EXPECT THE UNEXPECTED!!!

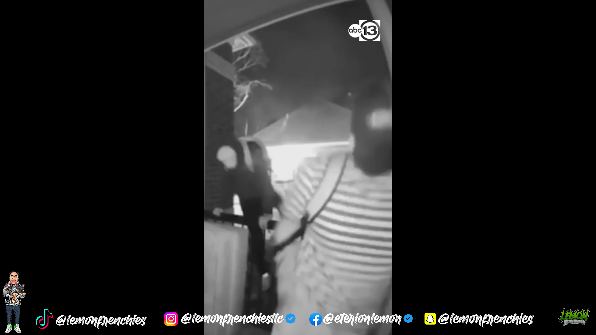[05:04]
Three men broke through a sliding door and held up the people inside as they rummaged through their belongings.